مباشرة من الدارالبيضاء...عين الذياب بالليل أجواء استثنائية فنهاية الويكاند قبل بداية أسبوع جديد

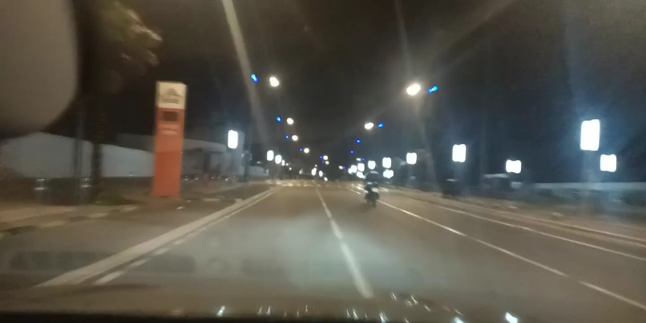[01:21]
كيف كتابوا معنا في هذا الأثناء؟ الساعة تشير إلى 5:11 صباحا في هذا اليوم ديال 16 ماي 2022. نتواجد في الشاطئ الساحلي او جنب الشاطئ الساحلي عند دياب بمدينة الدار البيضاء. بقاو معنا مشاهدينا الكرام باش نقول لكم ما يقع في هذه الاثناء بمدينة الدار البيضاء.
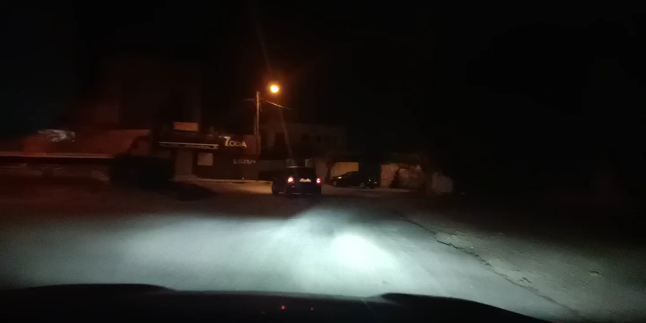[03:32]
إذن هذه الأجواء مشاهدينا الكرام من قلب
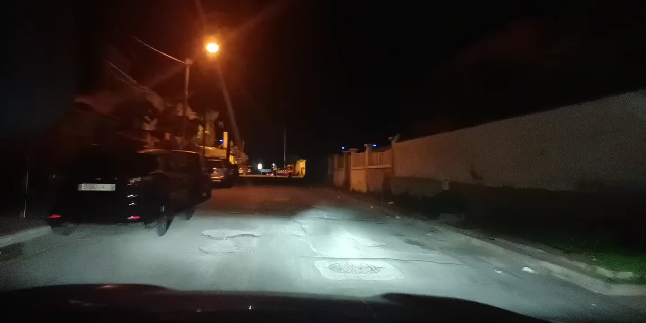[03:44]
مدينة الدار البيضاء بالضبط من جنبات الشاطئ الساحلي عين دياب بمدينة الدار البيضاء.
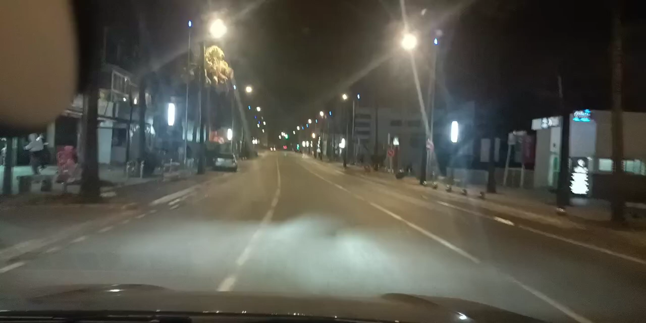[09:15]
إذن كيف كتتابعوا معنا مشاهدينا الكرام اليوم ماشي بحال الايام الاخرى الساعة تشير الى 5:20
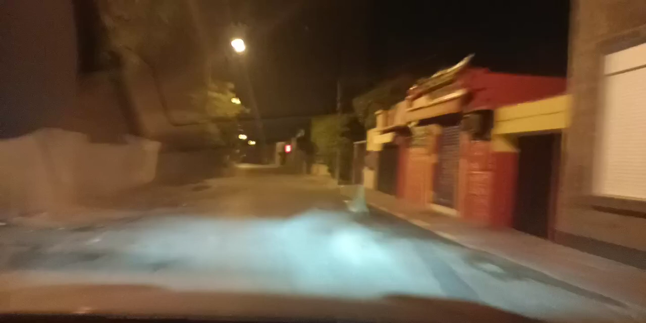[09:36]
بمنطقة عين دياب الحانات والملاهي الليلية
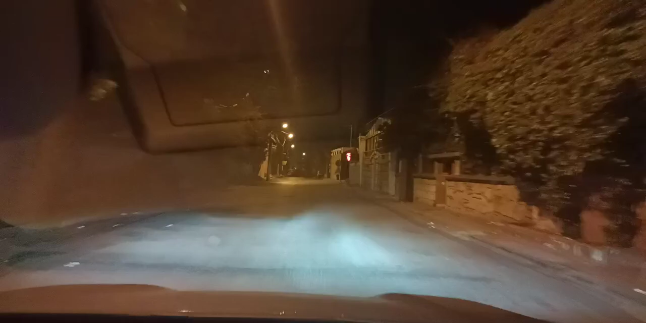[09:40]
ومقاهي شيشة الكل مغلق امور عادية كيف كتشاهدوا معنا مباشرة على قناتكم شوف تيفي بعيونها التي لا تنام.